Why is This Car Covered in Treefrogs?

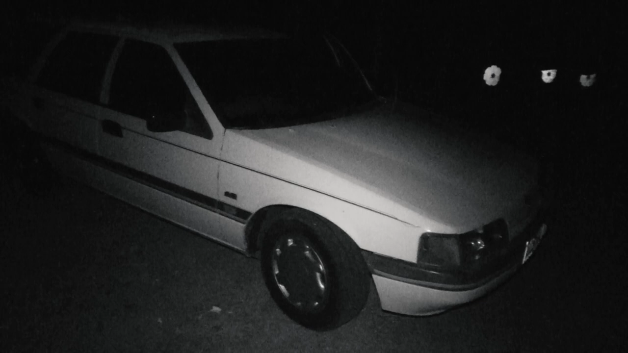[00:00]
Sometimes, animals appear in the most unexpected places.
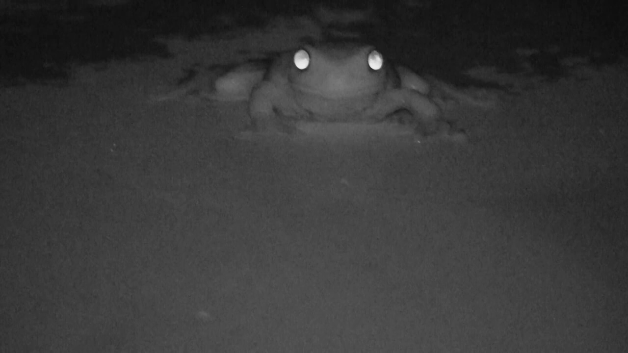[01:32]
After parking a car, the engine takes a while to cool down, so in the cool night, any bit of warmth will draw animals seeking heat, especially ectotherms like frogs.